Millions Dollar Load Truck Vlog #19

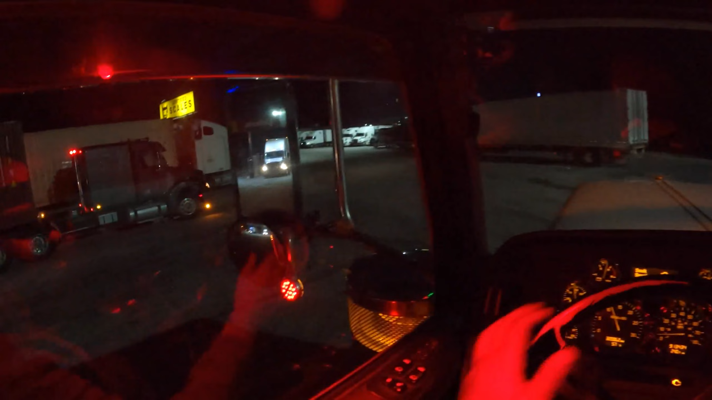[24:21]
Instead of me bitching about it. Good morning. Here in Jackson, Georgia at the, this used to be a Wilco.
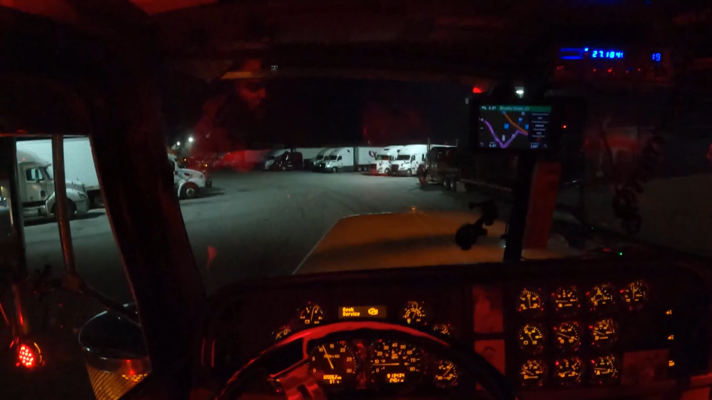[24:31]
It's now a Pilot. So earlier I said people tend to come through this entrance right here.
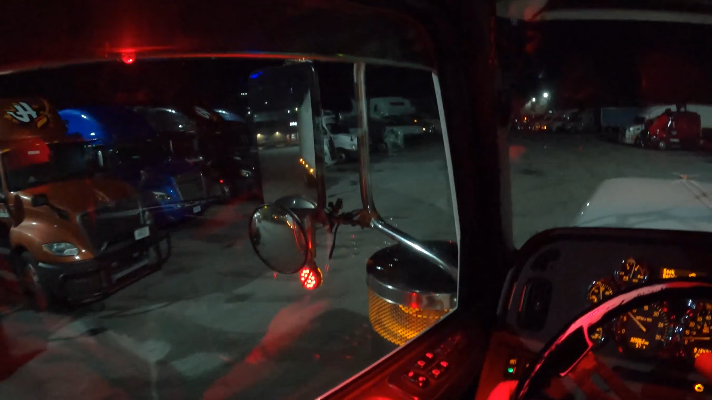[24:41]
This is not an entrance. This has really always been the exit, right?
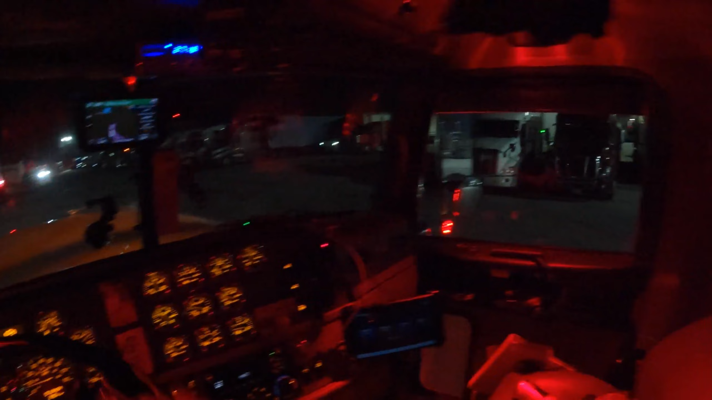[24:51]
But see, even at the exit they park right here. Park on the end, people stack up right here.